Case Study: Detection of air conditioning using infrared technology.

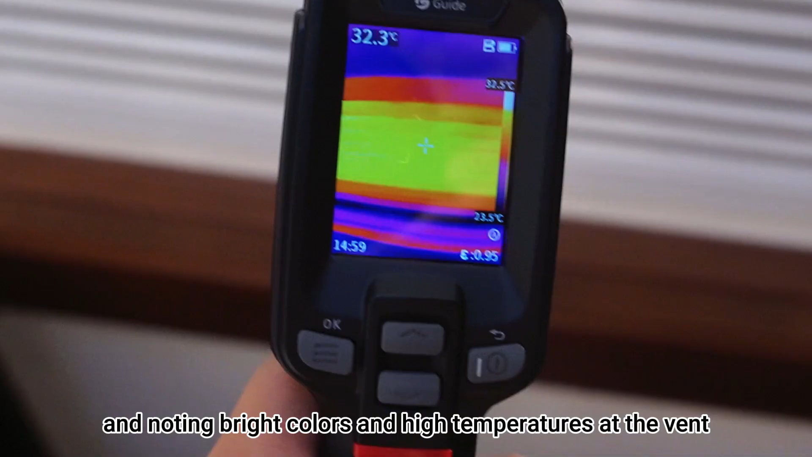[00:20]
On screen: spot 32.3°C, scale top 32.5°C, scale bottom 23.5°C
noting bright colors and high temperatures at the vent,
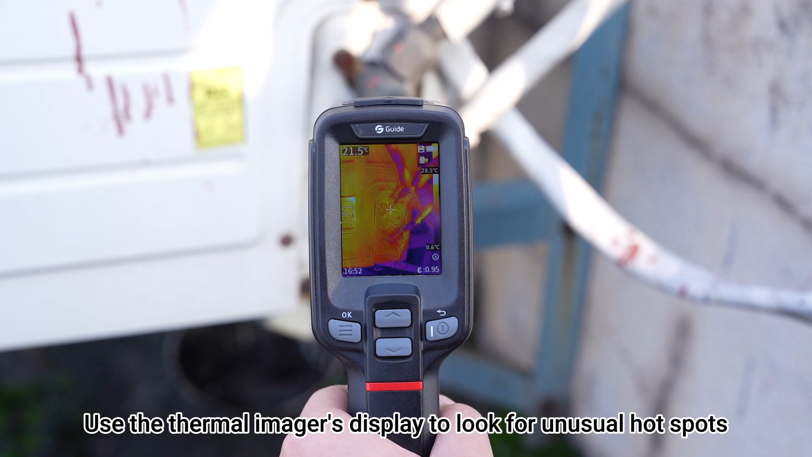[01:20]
On screen: spot 21.5°C
Use the thermal imager's display to look for unusual hot spots of temperature variations,